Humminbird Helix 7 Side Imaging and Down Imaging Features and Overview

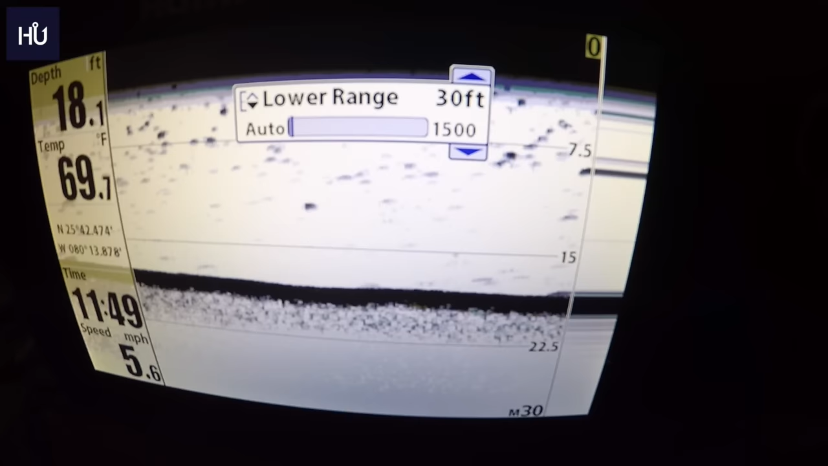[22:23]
On screen: depth 18.1 ft, water 69.7°F, speed 5.6 mph
it's going to show us 30 feet our chart speed and our jigging mode that's what we went over earlier uh
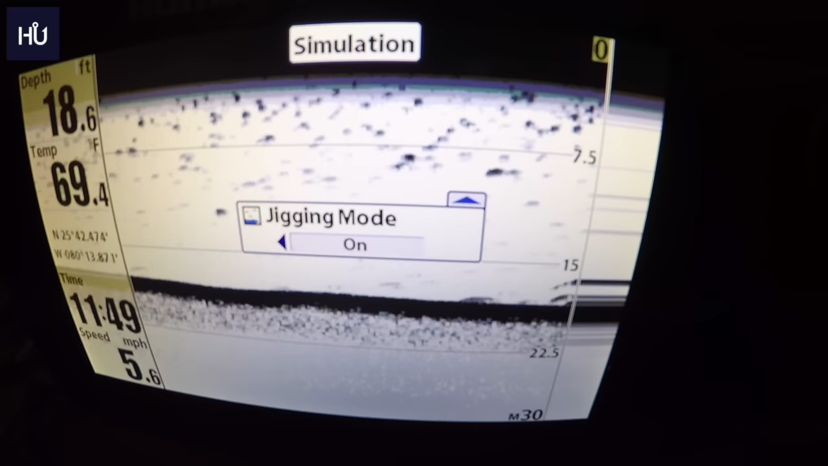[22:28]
On screen: depth 18.6 ft, water 69.4°F, speed 5.6 mph
jigging mode lets you show your lure under there uh kind of the same thing with our features
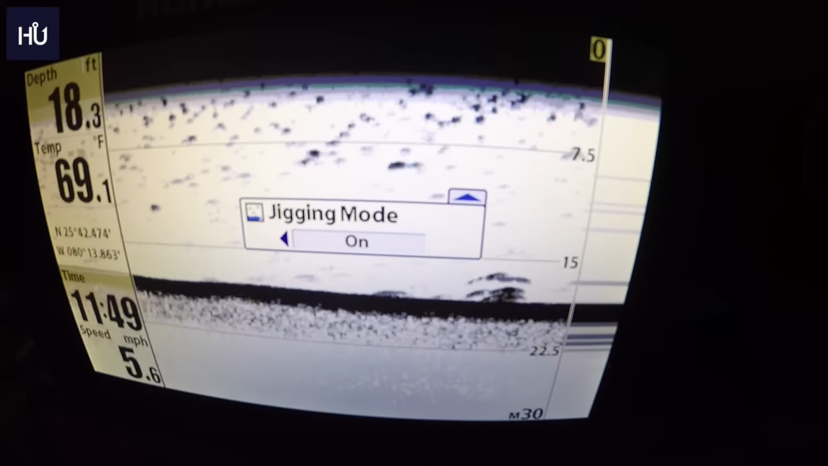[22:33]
On screen: depth 18.3 ft, water 69.1°F, speed 5.6 mph
we know went over earlier okay we'll exit out of that
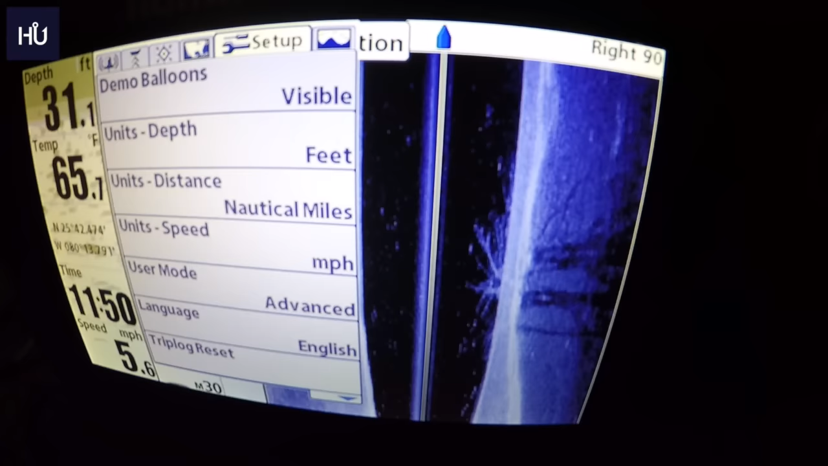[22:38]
On screen: depth 31.1 ft, water 65.7°F, speed 5.6 mph
okay one last thing i want to show you here when we go into our setup if we are in the advanced
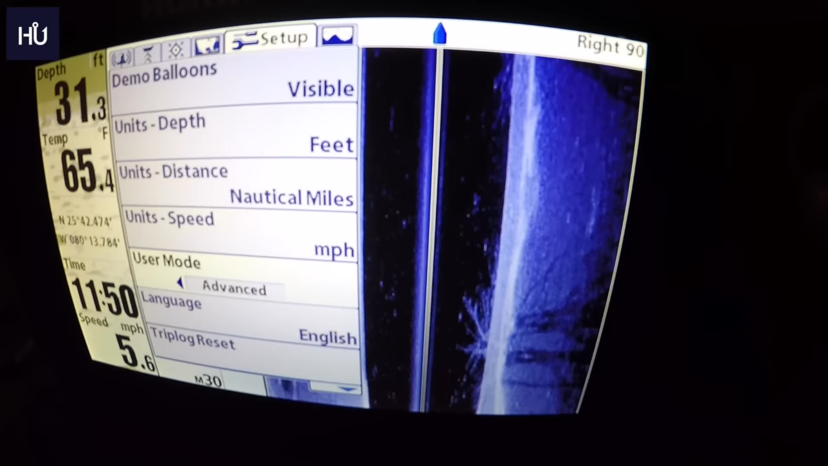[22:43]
On screen: depth 31.3 ft, water 65.4°F, speed 5.6 mph
user mode you cannot do this if you're not in advanced we will go down here
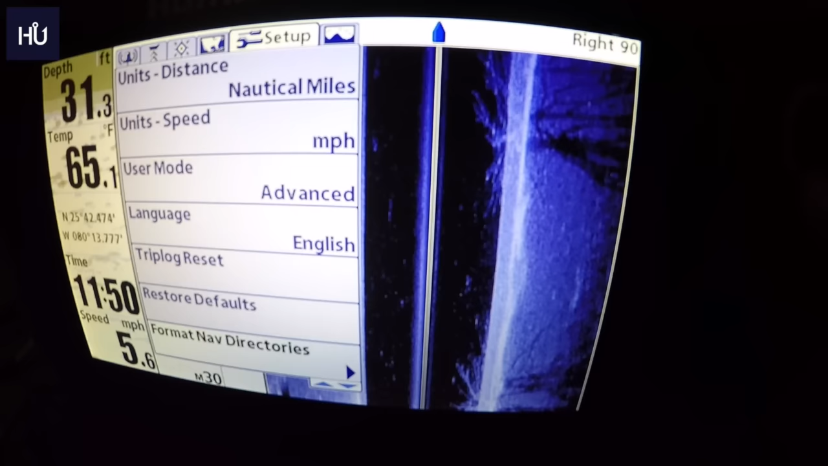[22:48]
On screen: depth 31.3 ft, water 65.1°F, speed 5.6 mph
and we will go to select readouts our readouts are what show up on our
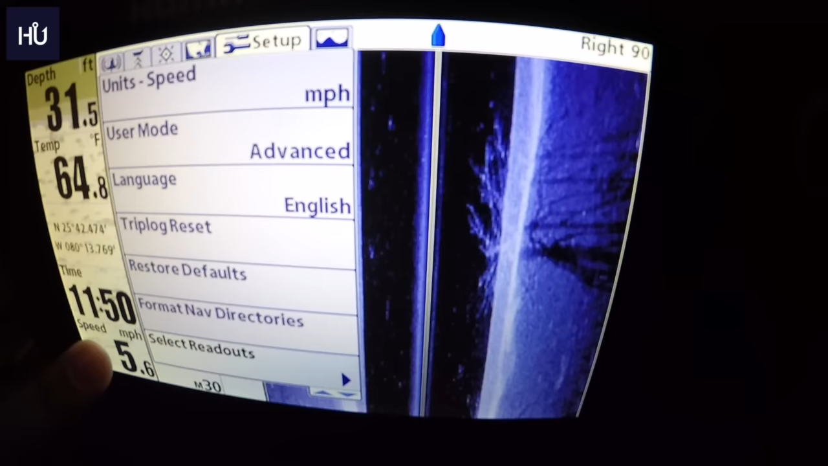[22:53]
On screen: depth 31.5 ft, water 64.8°F, speed 5.6 mph
left hand side here um so we'll go select readouts right now we have depth on the top one temperature on the middle we have our position which is our coordinates there on three readout
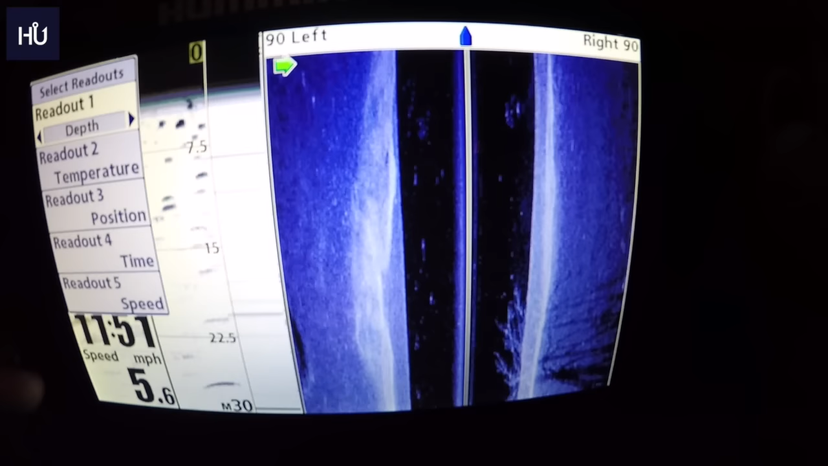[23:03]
On screen: speed 5.6 mph
on four which is just our time and then of course we have speed on the bottom so let's say we want